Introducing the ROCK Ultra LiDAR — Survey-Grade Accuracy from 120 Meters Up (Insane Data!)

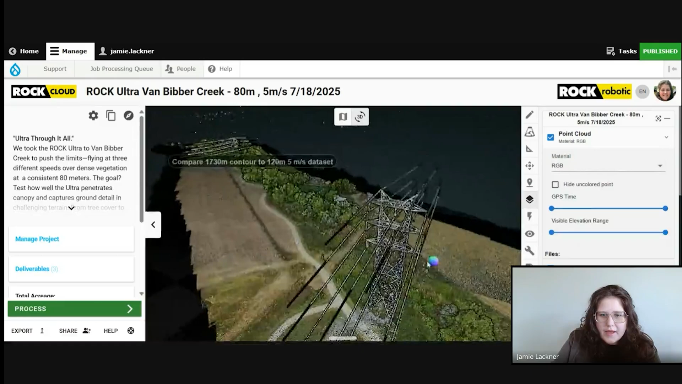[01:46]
We're able to get the wire structures. I was really impressed with that.